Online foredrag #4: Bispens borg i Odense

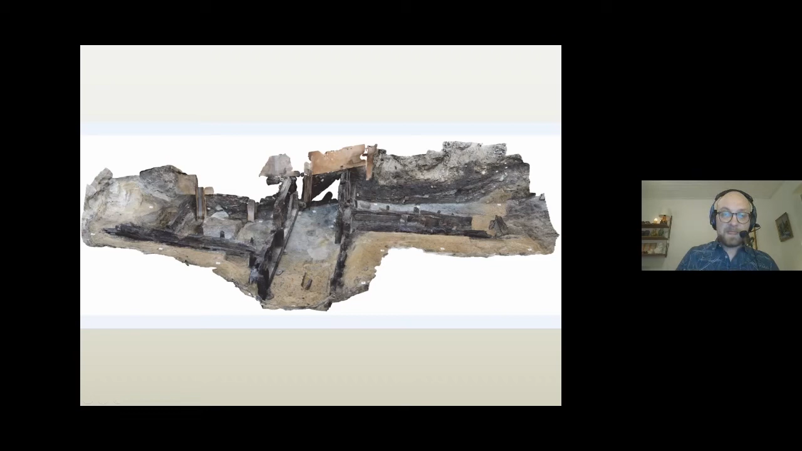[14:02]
Og det var tømmerarbejde, og det var tømmer i det hele taget af kraftig høj kvalitet,
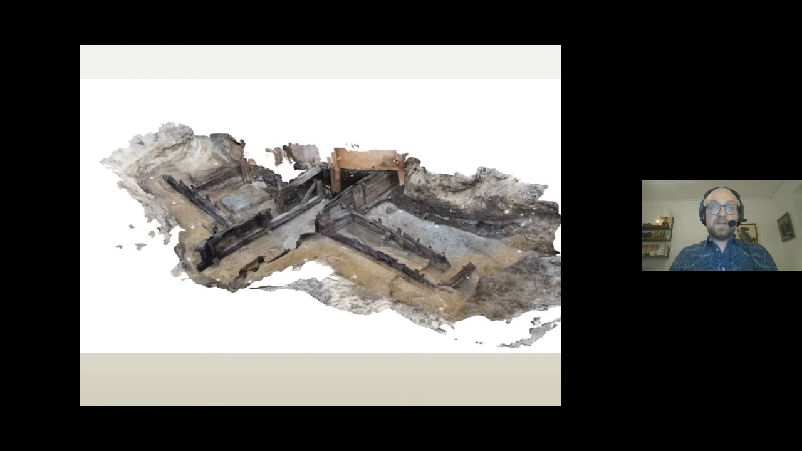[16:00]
Så dels ved vi, at han har bygget bispegården, og nu ved vi, efter vi har fået dateret træet, at det også var ham, der lavede den her voldgrav med en bro.
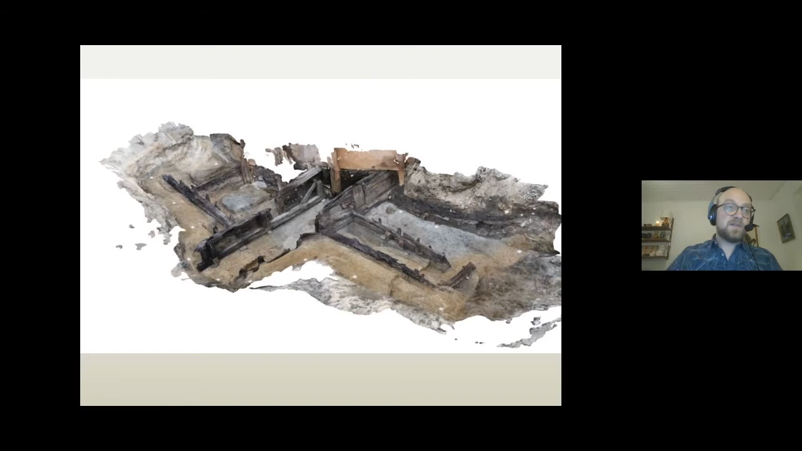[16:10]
Men inden vi lige går til hovedpersonen biskop Jens Andersen, så vil jeg lige vise jer en lille film, vi har fået lavet, den var et minuts tid.
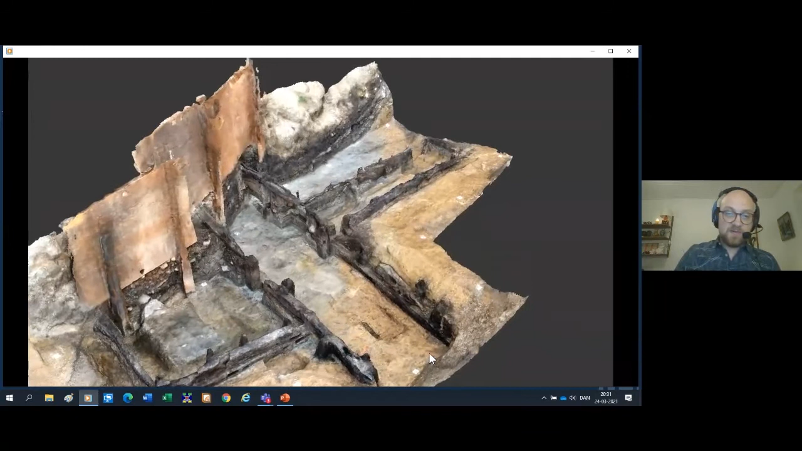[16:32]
Så har vi simpelthen fået lavet en 3D-model, så man kan vende og dreje af hele den her trækonstruktion. Her ser vi broen i midten, og vi ser boldværkerne herude.
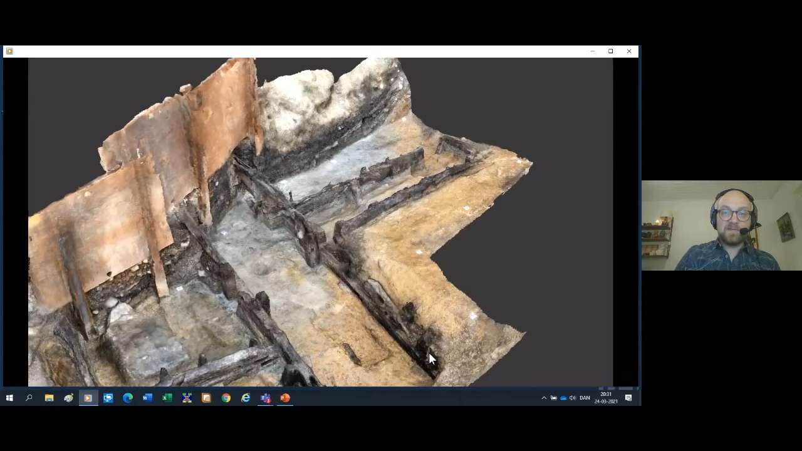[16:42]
På hver side. I ser de lodrette pæle. Jeg afbryder lige, fordi det ser ikke ud til, at det fungerer helt så godt. Kan I ikke se videoen? Nej, den er i hvert fald stoppet. Den er frosset. Er det rigtigt? Nej, det var ærgerligt. Nå, men så klarer vi det med billeder i stedet for. Så slutter jeg den her video af og går tilbage til mit lysbillershow.